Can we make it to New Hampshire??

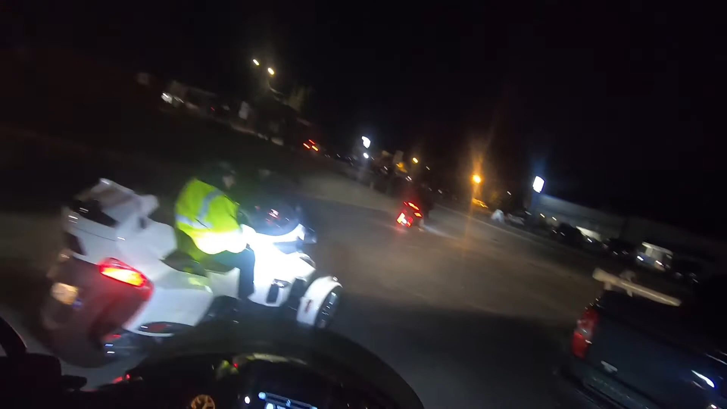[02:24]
all right we are in new hampshire i just have to show you guys i mean this is some night riding for sure but
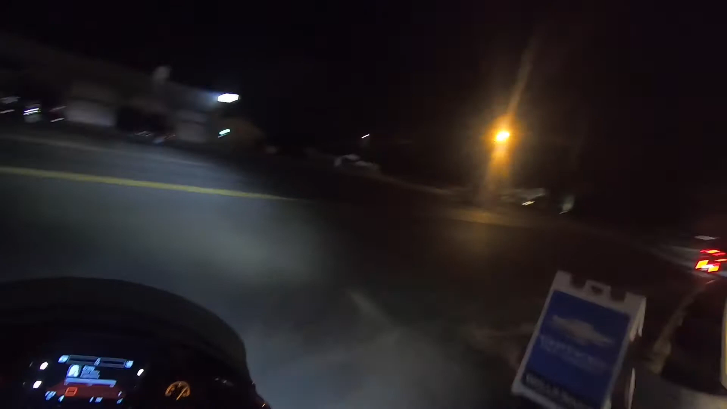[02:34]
you can't see much of the day but check out the moon
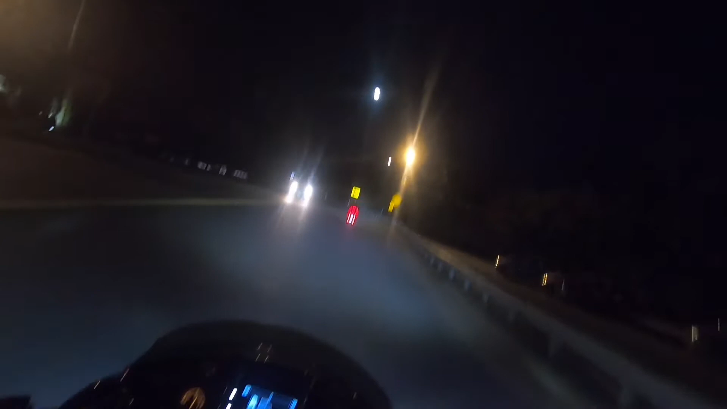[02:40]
look straight above after these lights but it's a full moon it's so beautiful check that out that's pretty cool
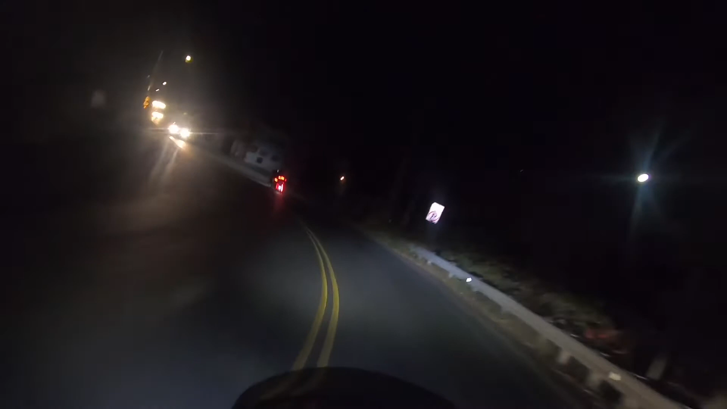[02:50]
uh see if i can get here yeah we are going to our favorite hot spot to get some snackies that would be cumberland farms no tag on that but um yes we got here it's 7 24 and um it's night time can't see a lot but check out this bridge this is pretty pretty cool look at that
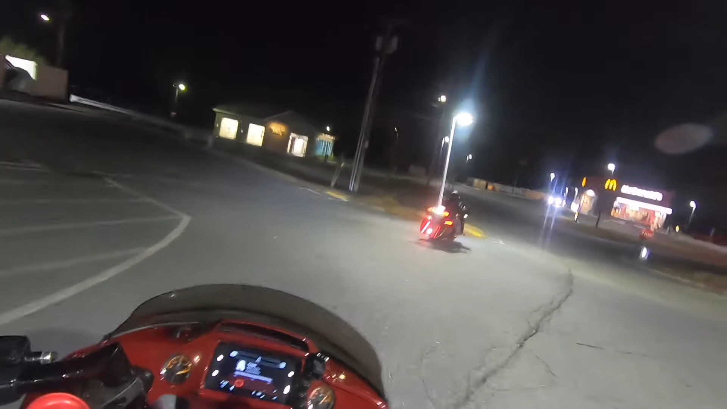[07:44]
all right i think we're literally right around the corner from here thank goodness that there's a cummies and there's a mcdonald's mickey d's oh yeah we're breaking all the rules this weekend good to go all right oh shit eee that could have been bad see i try to follow my husband
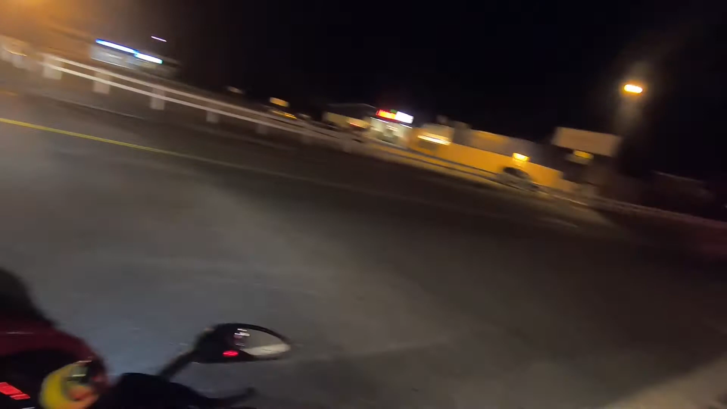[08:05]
he just takes off yeah this is uh 302 west and we're gonna take a left over here oh i remember coming here okay we came down here uh guys a couple years ago with
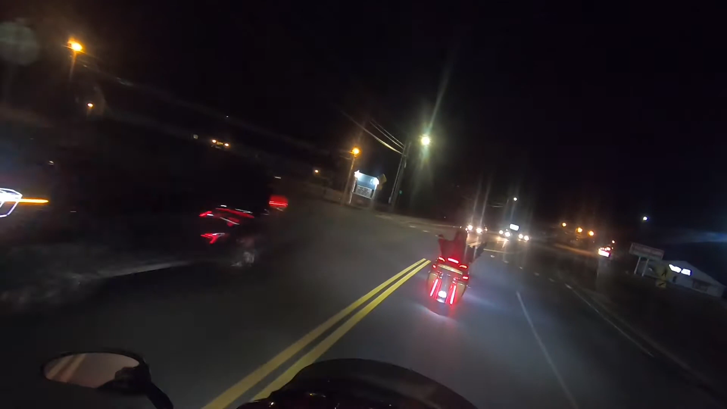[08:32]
my brother-in-law sister-in-law pretty close to everything and we're really close to the kangamangas so uh be excited to hit that tomorrow i know all you kank lovers we'll get a kick out of that all right i think we're right up over this hill here if i'm not mistaken yeah there we are let's see